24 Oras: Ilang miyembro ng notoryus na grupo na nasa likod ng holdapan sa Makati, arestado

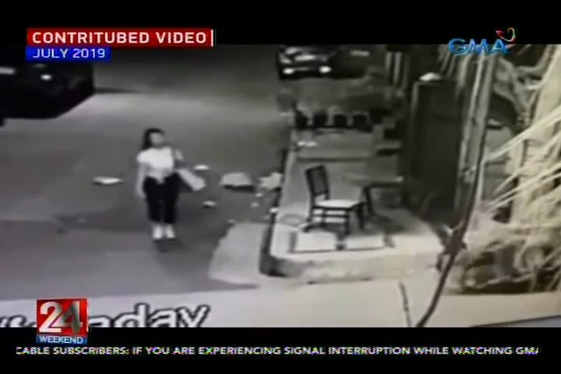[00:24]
Pagdating niya sa kanto, huminto ang dalawang motor at hinold up ang babae. Nito namang Agosto sa parehong barangay, habang naglalakad ang isang lalaki sa Copernico Street, isang nakaangkas sa motor ang nagtangkang kumuha ng cellphone niya.
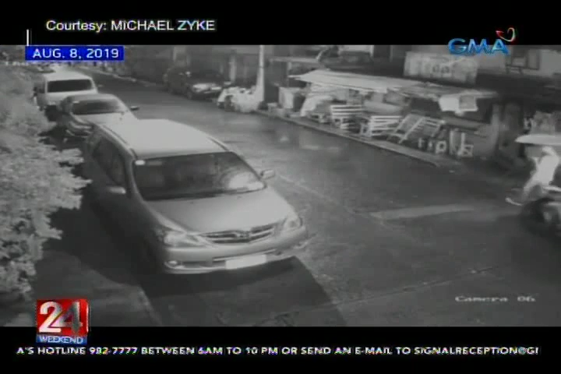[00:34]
Mabuti't mabilis na nakapasok ang lalaki sa bahay ng kapitbahay.